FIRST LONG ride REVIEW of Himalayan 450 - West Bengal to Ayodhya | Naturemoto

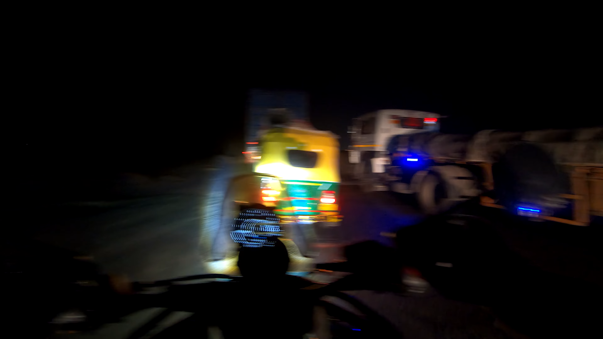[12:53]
जितना रात हो रहा ना उतना ज़्यादा ट्रैफिक बढ़ रहा है, 6 बज चुका है और मतलब अंधेरा भी भयानक हो रहा है। अभी तक मैं डेहरी नहीं पार किया हूँ, इतना ज़्यादा ट्रैफिक है। बस डिसीजन गलत कर दिया, औरंगाबाद में ही रुक जाना चाहिए था।
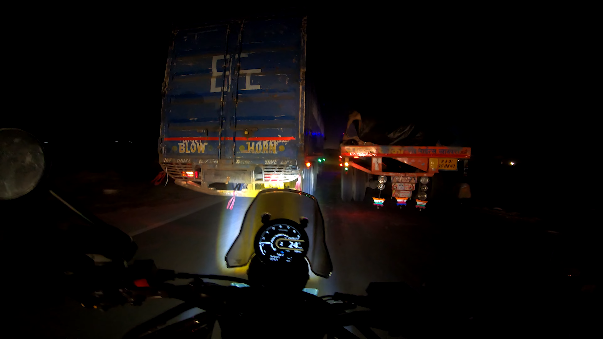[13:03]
अब डेहरी के बाद तो फिर वही मोहनिया कुदरा सासाराम, पता नहीं कितना दूर है यहाँ से मेरे को मतलब थोड़ा, क्योंकि सासाराम हमेशा पार करके चला गया ना, कभी ऐसे एज अ वे पॉइंट देखा नहीं हूँ सासाराम को।